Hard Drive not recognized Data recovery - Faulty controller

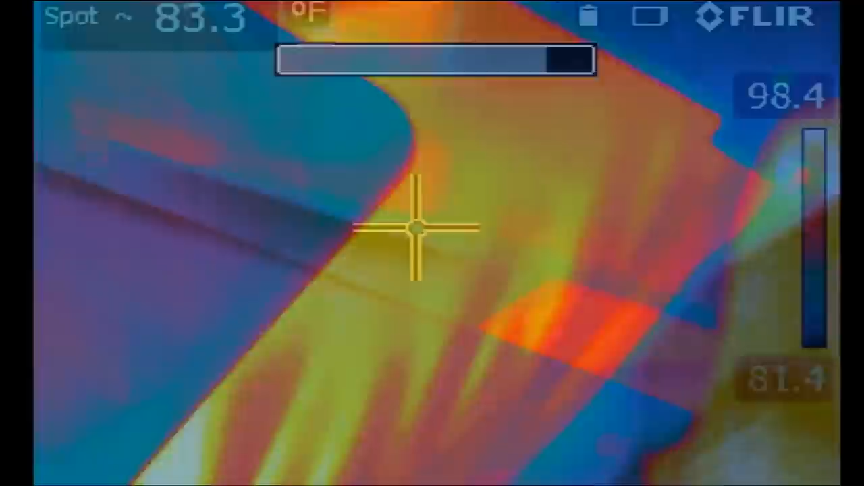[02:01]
On screen: spot 83.3°F
and look at this, just like I suspected, right there.
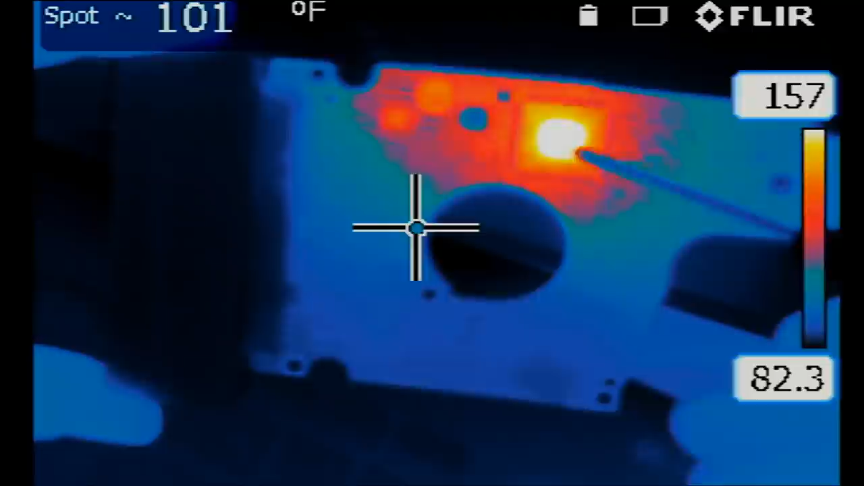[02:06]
On screen: spot 101°F
This is the controller chip. The good thing is over the years we accumulated over 700-800 different types of hard drives.